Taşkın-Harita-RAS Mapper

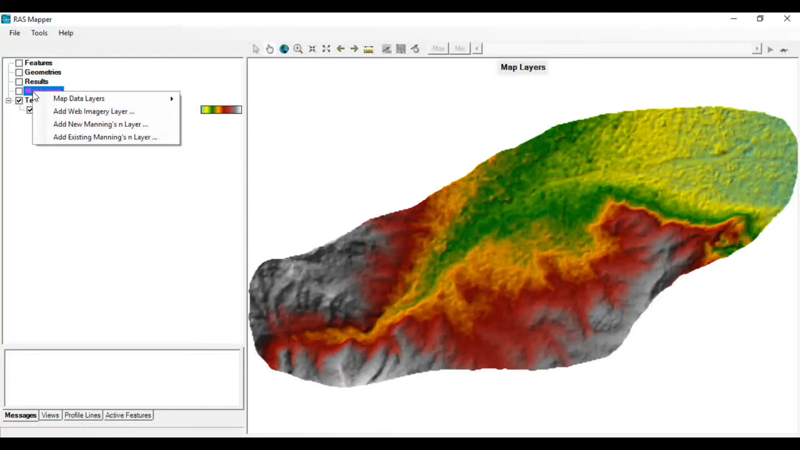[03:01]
Ve Taşkın sırasında Ne olup bittiğine Dahil Bilgi sahibi olabilmek için Biz burada Tekrardan Web Imager'yden Google Satellite'ı seçiyoruz Bunu seçtiğiniz zaman Görebiliyorsunuz ki Bakın